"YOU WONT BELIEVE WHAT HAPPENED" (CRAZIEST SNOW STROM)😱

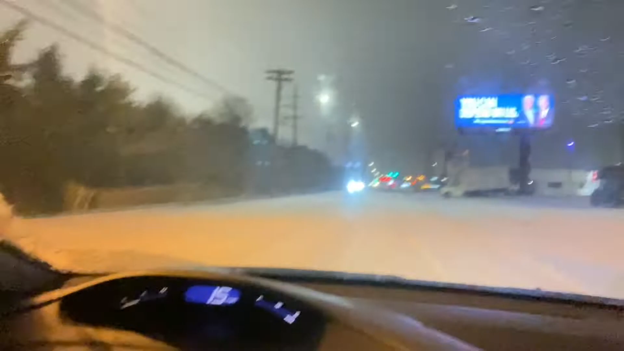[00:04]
And right now we snowed out. North Carolina got snowed out or whatever.
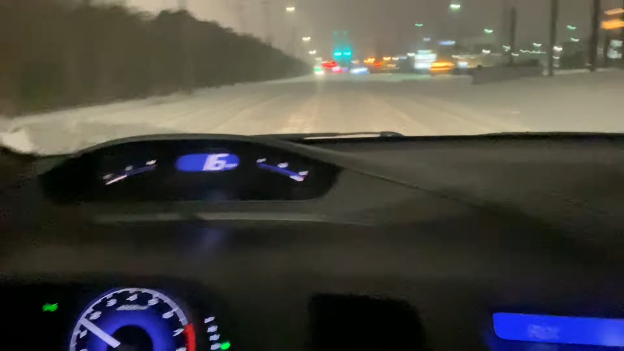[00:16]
I never drove 15, 16 miles per hour on this road right here. But you gotta be safe, you know?